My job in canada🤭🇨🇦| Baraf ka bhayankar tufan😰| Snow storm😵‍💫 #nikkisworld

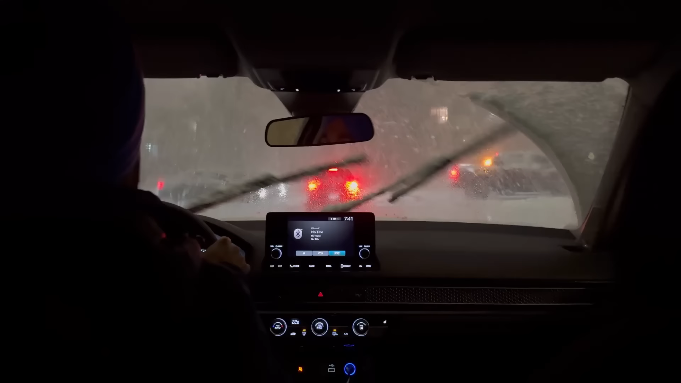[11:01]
एंडी स्ट्रो मारा भैया, अभी अभी स्टार्ट हुआ था क्या? नहीं, स्ट्रो मार 15-20 मिनट, आधा घंटा ही हुआ है। ठीक टाइम कितना हो गया, 7:41 हो गई। फिसल रही है भैया गाड़ी के, ठीक चल रही है।
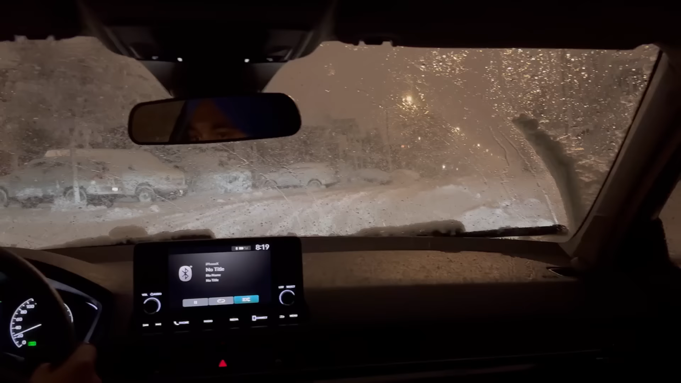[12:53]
यहाँ पे थोड़ा डेंजर ही है, यहाँ पे ट्रक तो आते हैं। चलो भैया पहुंच गए ठीक से।